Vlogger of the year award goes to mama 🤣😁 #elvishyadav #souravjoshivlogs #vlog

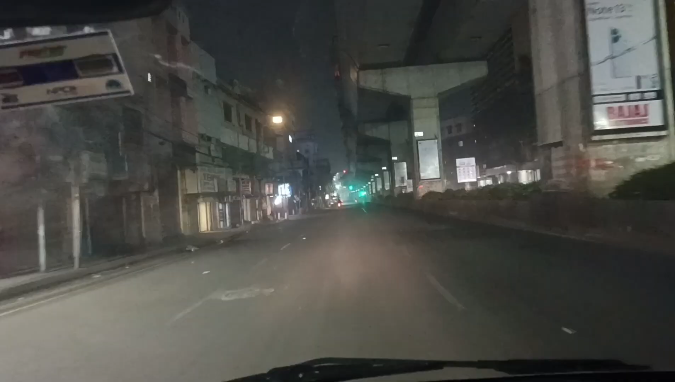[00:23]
చాలా అంటే చాలా లేట్ అయింది. అసలు హైదరాబాద్ ఎట్లయితే ఎవరైనా చూసారా, మార్నింగ్ మార్నింగ్ ఎంత ఖాళీ ఉంటుందో, ఈవినింగ్ మధ్యాహ్నం సాయంత్రం అయితే ఇంకా ఎక్కువ రష్ ఉంటుంది.